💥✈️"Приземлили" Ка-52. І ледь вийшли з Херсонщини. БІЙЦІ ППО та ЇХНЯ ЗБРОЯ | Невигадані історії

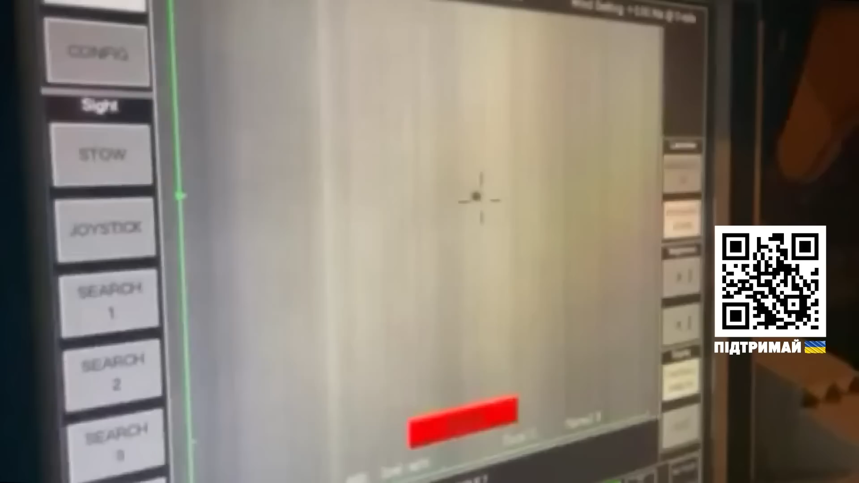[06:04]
Не бачу його. Є, є. Це знову був елерон – російський безпілотник типу Крило.